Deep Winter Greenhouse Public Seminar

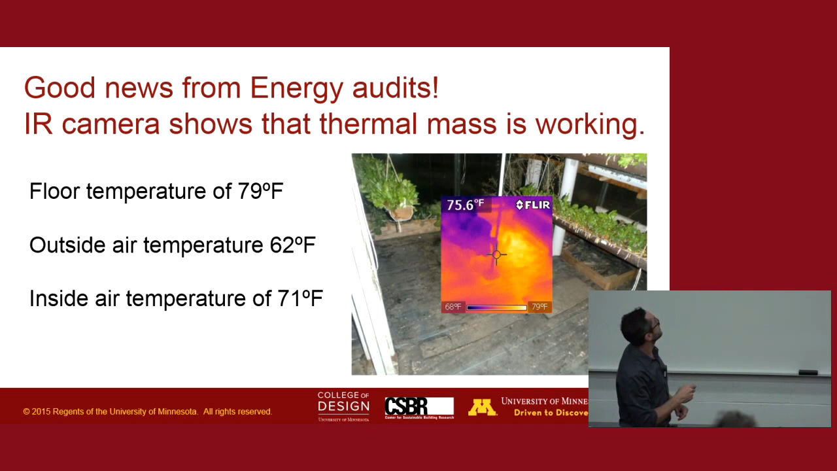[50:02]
On screen: spot 75.6°F, scale top 79°F, scale bottom 68°F
This shot was taken in early morning when it was still cold out. Right? Outside air temperature, 62 degrees. Inside air temperature, 71. Right? So, the ground, the thermal mass underneath, is still the warmest part of this entire system at this point. So, that was good.
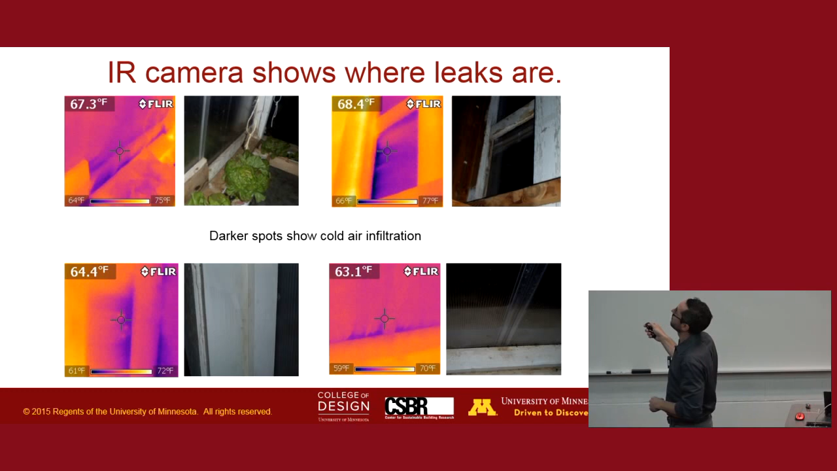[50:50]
The darker colors here in each of these photos indicate where there's cold air infiltration. So, a lot of opportunity to seal the thing up. However, one thing that we saw, especially at Leda Farm, I'm sorry, at Paradox Farm, was that they tried to seal it up, but then the sealant wouldn't grab on.